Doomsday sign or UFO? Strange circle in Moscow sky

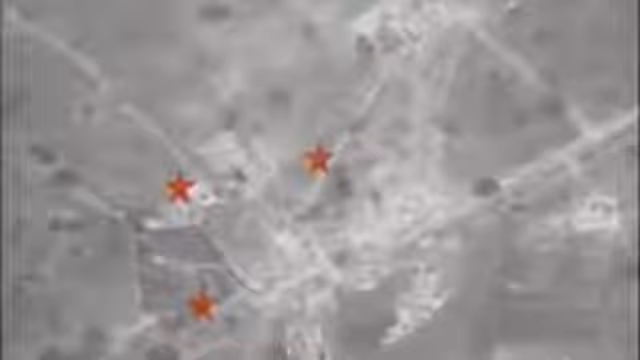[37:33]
while the other targeted and destroyed a rocket fuel depot, all just yards from the Zitkur underground UFO research facility.